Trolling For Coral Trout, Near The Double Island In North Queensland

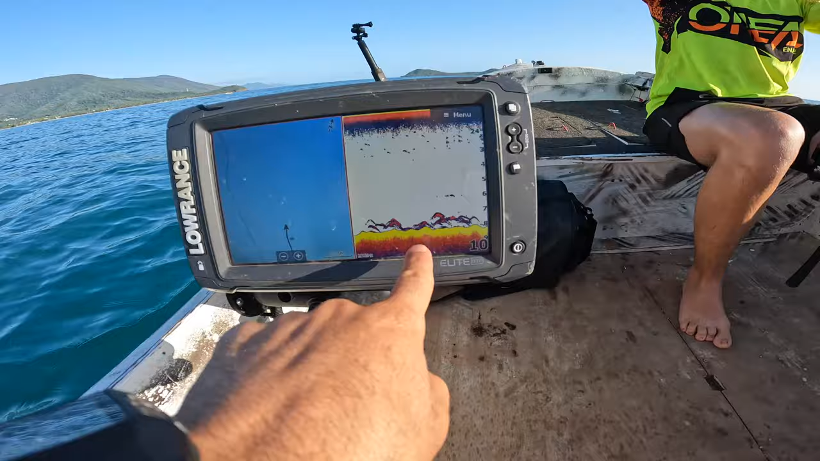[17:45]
Bro, is that, look at that on the bottom.
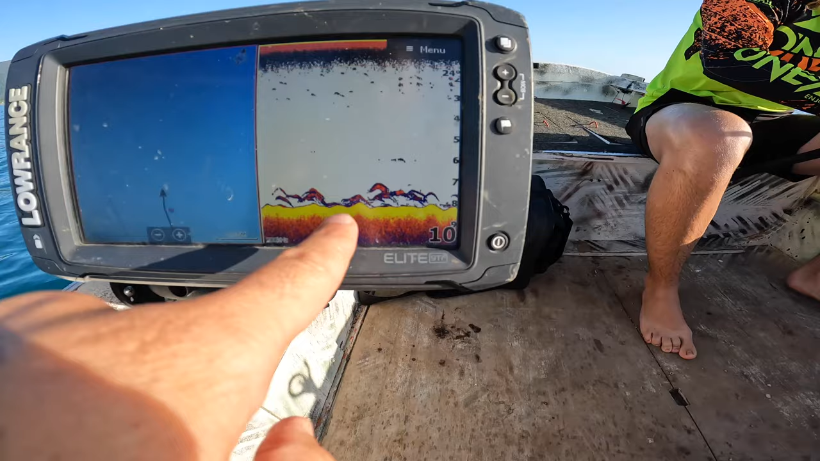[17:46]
Fuck, that's fish, man. All right, we're gonna trawl.
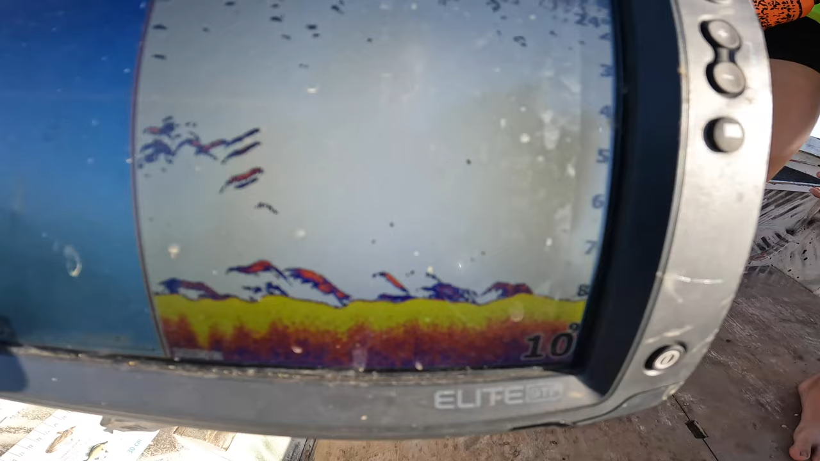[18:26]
Yeah, look at the marks here. Connor bought bait so we can try bait later. Look at this fish ball, bro. Oh, look at it.
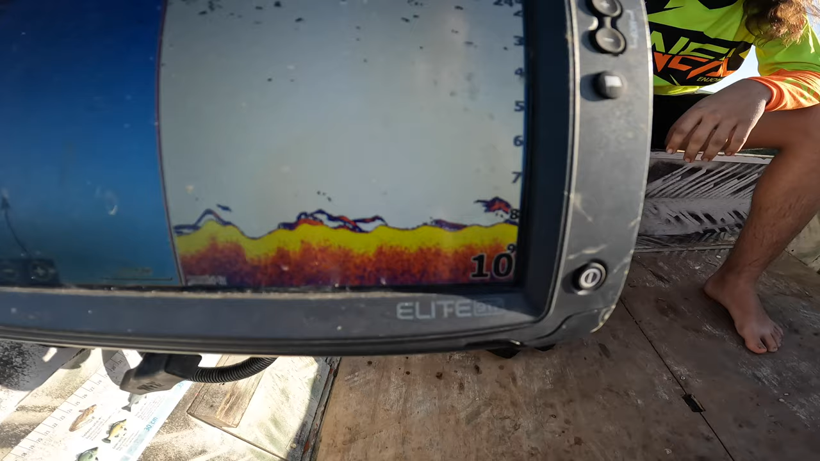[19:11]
Look at them all stacked up, man. Yeah, I reckon we chuck one of them on.